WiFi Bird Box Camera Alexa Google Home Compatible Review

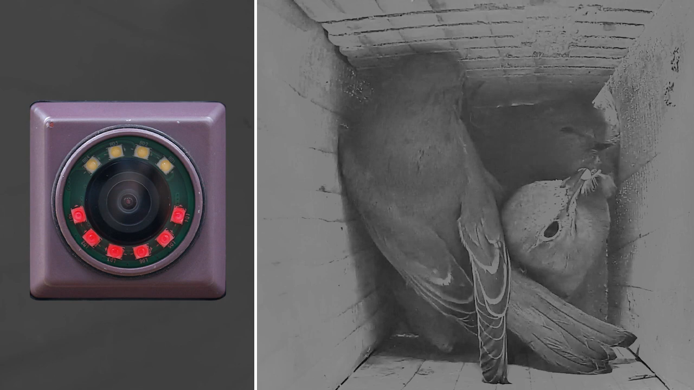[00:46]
night using the invisible infrared LEDs. Also with the 2.5mm lens,